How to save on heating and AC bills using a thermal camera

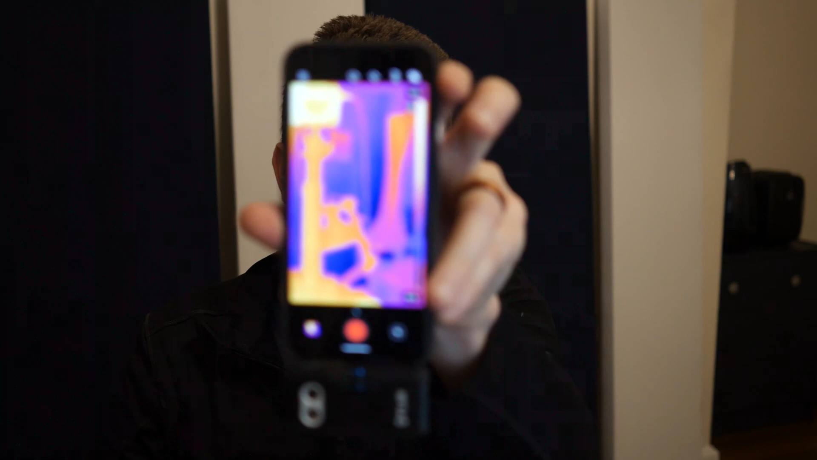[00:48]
And this is the heat signature
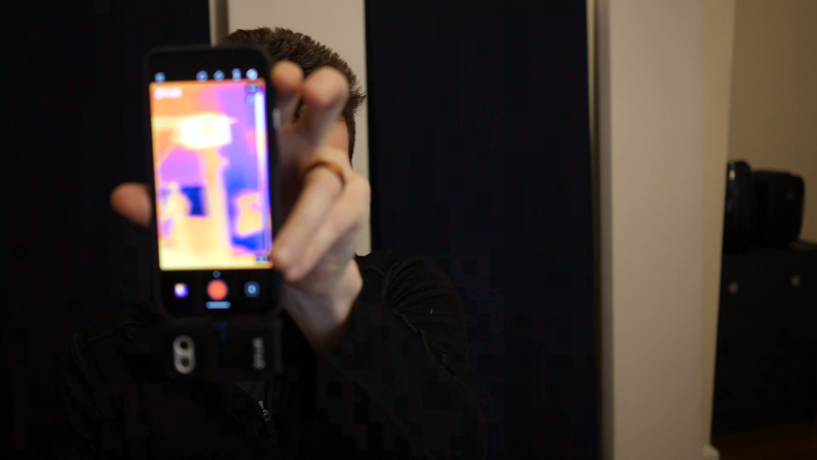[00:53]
of my camera setup. So I've been, like, running around my house with it.
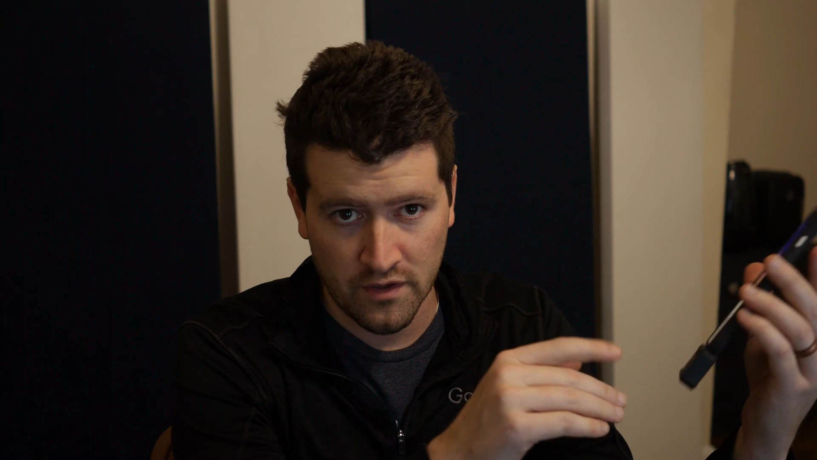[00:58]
And it's been pretty interesting, some of the things I've found that leak cold air into the house.
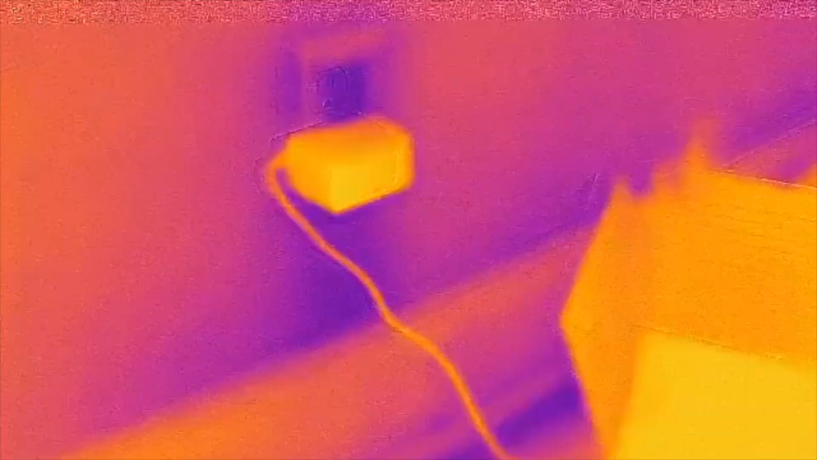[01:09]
Holy crap, did you know power outlets leak cold air?
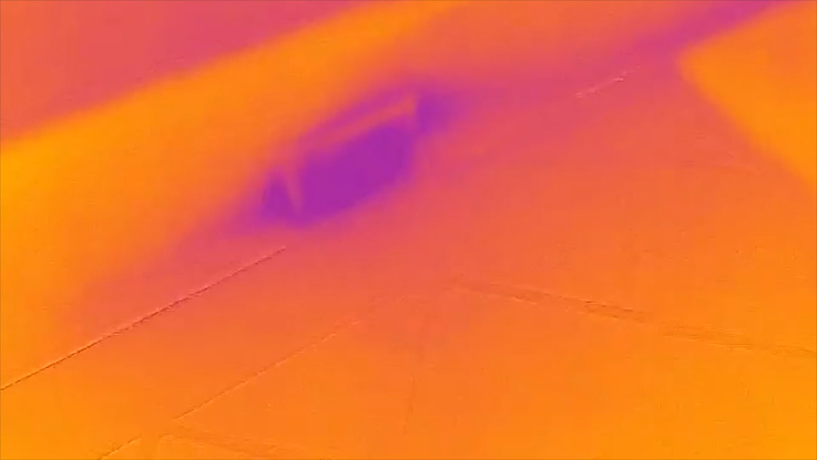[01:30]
It's, it's, they're in the wall and they've got wires and a hollow space back there. And yeah, it makes sense. Air can leak through.
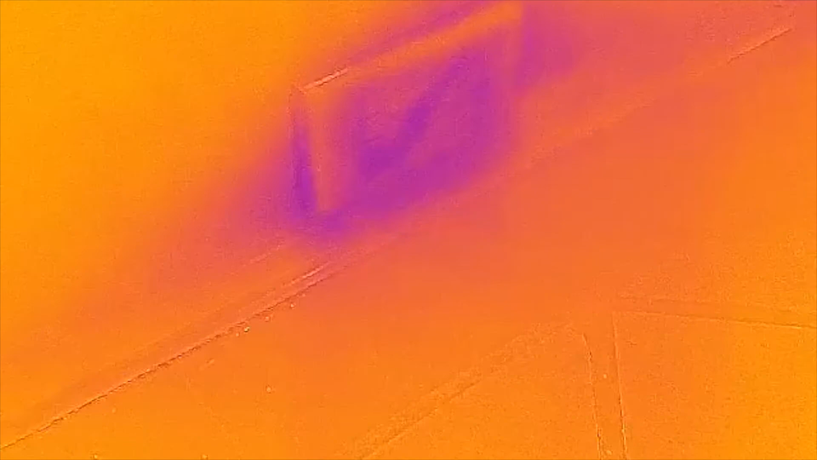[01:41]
So I never thought about it before. So all along the outer walls, basically every wall in my house, there's a little gap in the floor, between the floor and the wall.
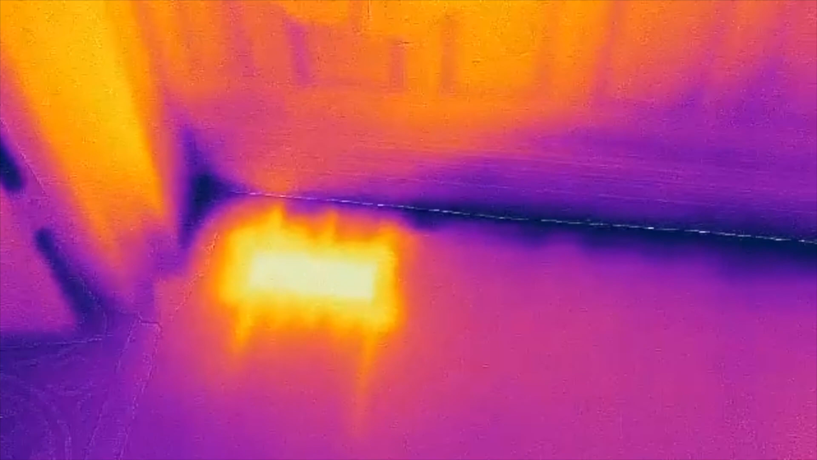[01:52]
And this room's right over my basement.
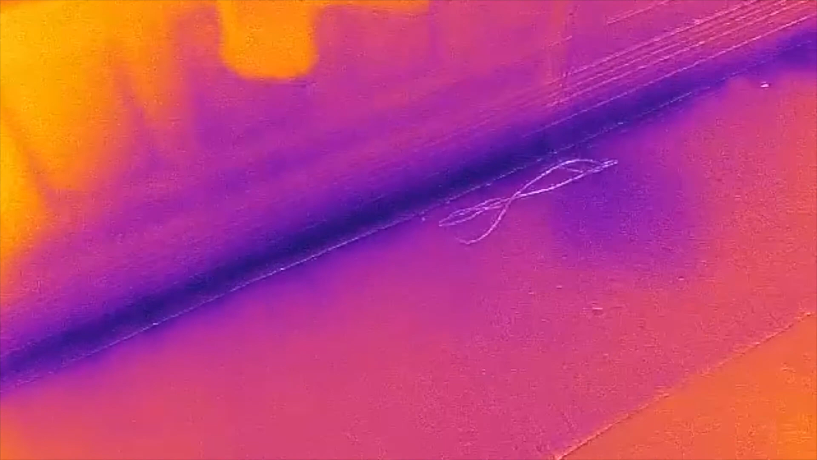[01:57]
And, and it's just amazing how much cold air is leaking through right there.
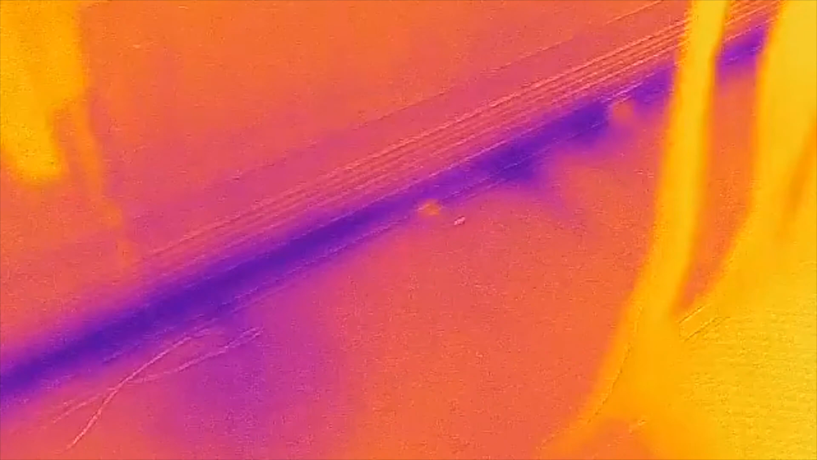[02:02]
Weird. It's just one of those things that's invisible until you get the right tool in order to see it.
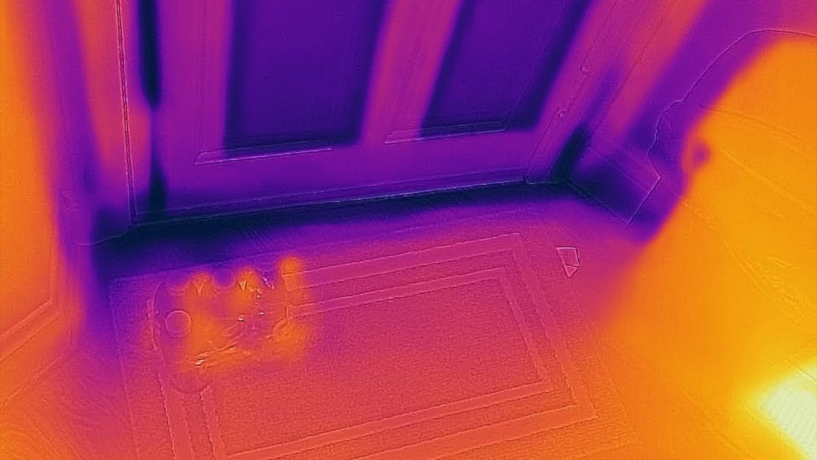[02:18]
There are certain doors where you can tell a really big difference.
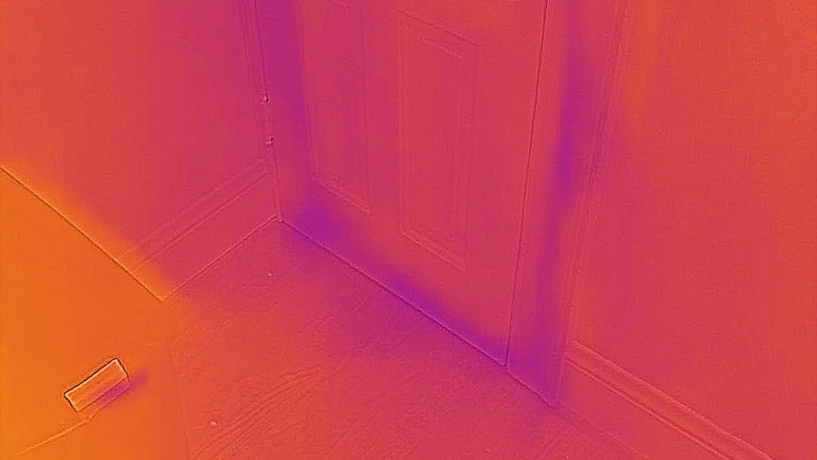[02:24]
This is the water connection for my washing machine.
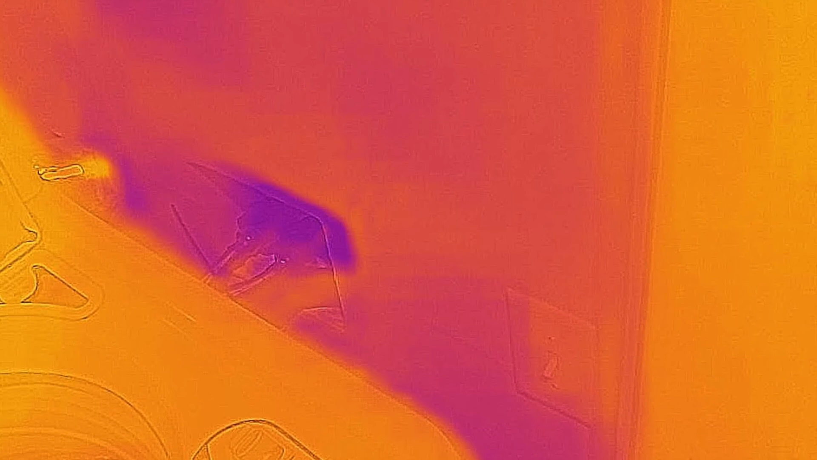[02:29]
And there's a little space around where the pipe goes through the wall.
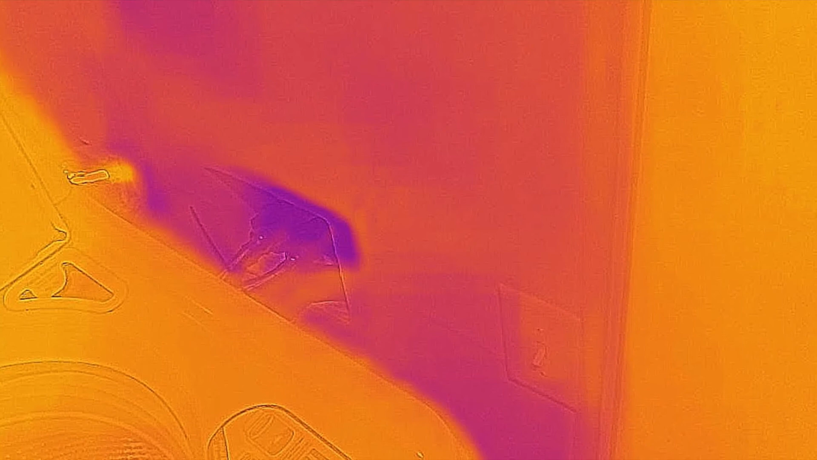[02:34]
And guess what? You just, you just put your hand there. There's a bunch of cold air coming in. I found windows, doors, outlets.